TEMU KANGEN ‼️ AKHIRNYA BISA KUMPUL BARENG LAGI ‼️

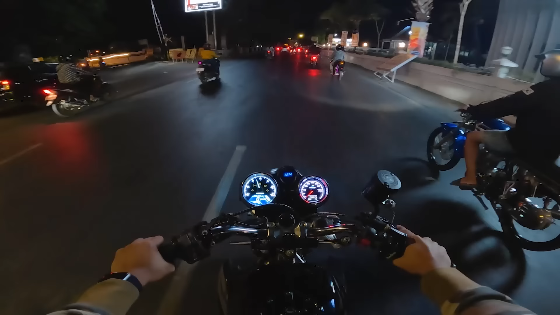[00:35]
Ini aku mau NR-an sambil mendadak touring tipis-tipis.
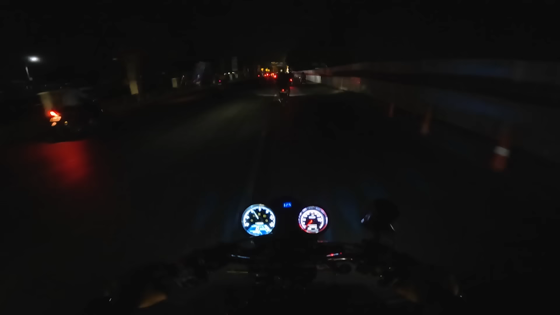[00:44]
Nah, biar arek lampu tak terlalu jelar lo. Biletku wis korek. Nah, ini aku mau berangkat ke arah Batu Polo.
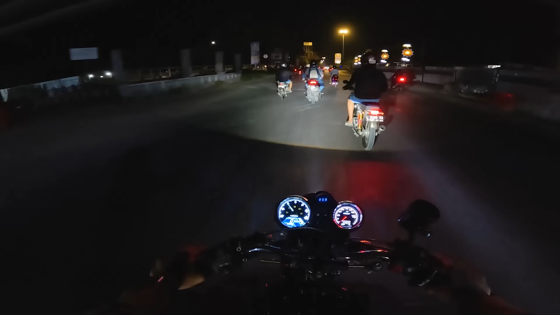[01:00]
Jadi aku mau jalan-jalan malam ke Batu. Sabtu gaul yo. Baik, pasukan dari gate apa namanya Etan. Ada sebagian nanti yang nyusul. Ini mau ke arah
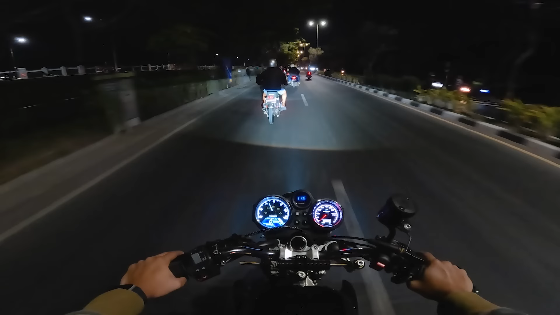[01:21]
jemput COD ke yang Terjo bagian kidul arek sih. Jadi mungkin ya, kok mungkin mumpung ya.
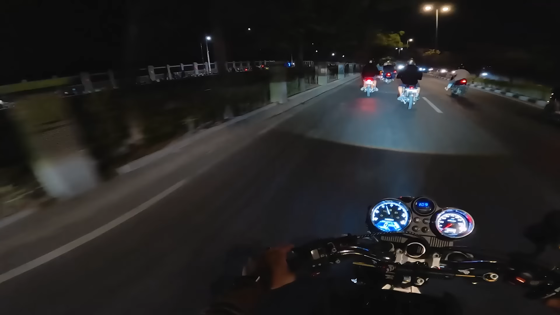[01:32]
Mumpung saya ada waktu, bisa kumpul-kumpul lagi ya. Temu kangen. Lagi kita spin off saya nanti ceritanya di jalan ya. Ono Pak B. Iki ono Arta. Ono Nopan numpak CB, Nopan numpak MP. Ono Jakarta Kopler numpak Matic lho. Tuh.
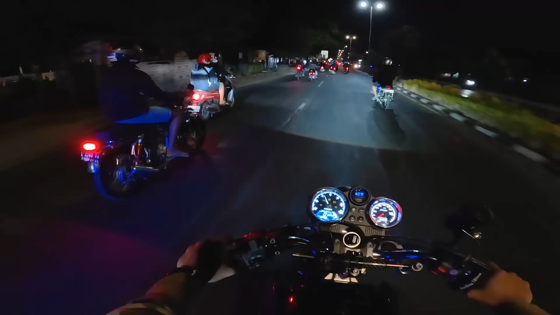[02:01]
Ono mekanik gedur trut. War. Nah, ini ada ninja juga, Mas Fafa. Iku ono raja naik tigri. Patio pelantik. Baik ono demit pakai cepek. Nah, iku nang ngarep ono GL ku bolo, Metrona juga tak ajak. Main-main ke Batu ya. Lo gak rewel pokoknya.
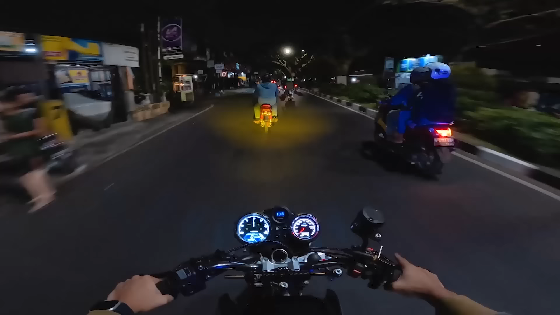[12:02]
Oke, Pak. Jadi ini kita sudah mau sampai Suat. Ya guys, kita mau sampai Suat. Tinggal kita naik aja ya, arah Batu. Apa ki? Barangnya ki ki?